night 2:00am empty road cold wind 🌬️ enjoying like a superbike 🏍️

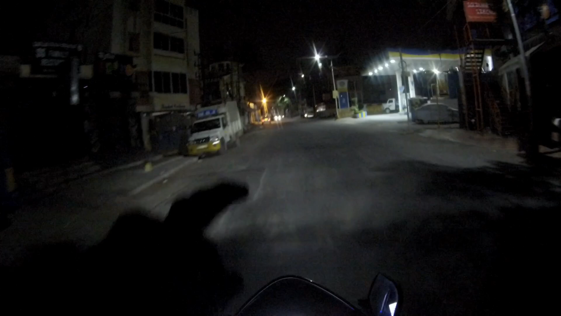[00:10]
आगे से तो गाड़ी आ रही है, लेकिन मेरे आगे कोई नहीं है, मेरे पीछे कोई नहीं है। आराम से, नो हॉर्न, अपने पीसफुल माइंड,
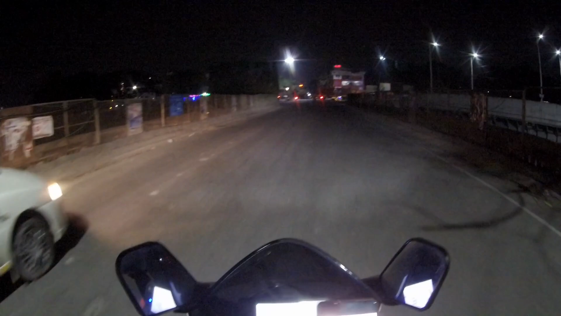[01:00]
देखो ना भाई, सिग्नल तो फॉलो करो, ठीक है, क्योंकि लेफ्ट साइड के लिए नो सिग्नल, यहाँ देखो लेफ्ट साइड के लिए नो सिग्नल, आराम से जा सकता हूँ मैं, नो टेंशन।
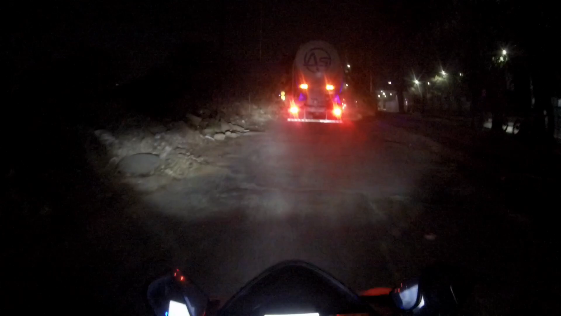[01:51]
क्योंकि भाई इतनी मतलब रोड थोड़ी अच्छी नहीं है,
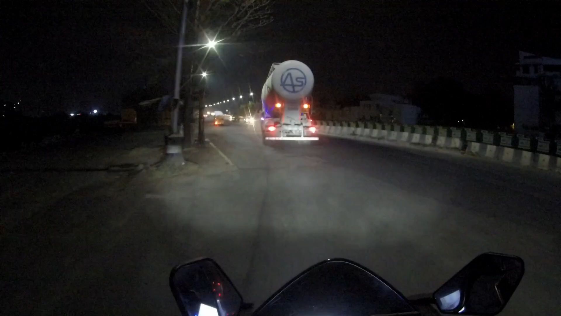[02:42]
अभी हम लोग हैं कस्तूरी नगर, ये कनेक्ट होता है टिन फैक्ट्री, ये ब्रिज जो है टिन फैक्ट्री से कनेक्ट होता है, ये केयरपम वाला ब्रिज नहीं है।